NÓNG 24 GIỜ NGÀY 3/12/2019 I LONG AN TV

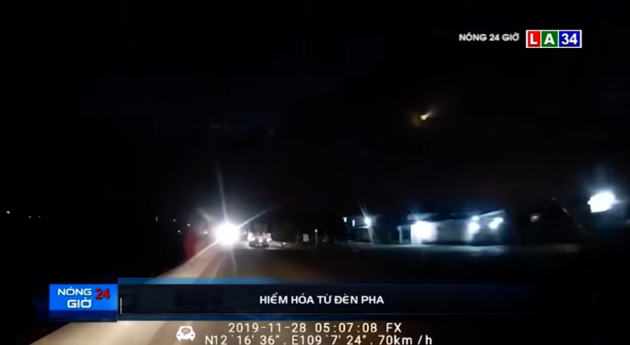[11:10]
Thời điểm đêm 28 tháng 11, chiếc xe ô tô đang lao đi giá tốc độ 65 km giờ, gần như bị mù tạm thời bởi ánh sáng đèn pha chối lóa khiến tài xế mất phương hướng, không xác định được vị trí vật cản. Suýt nữa thì tông vào đua một phương tiện xe tải. May mắn, khi đến sát gần xe tải, tài xế đã có pha đánh lái ngoan ngục. Chứ nếu không, rất có thể sẽ gây ra tai nạn đáng tiếc.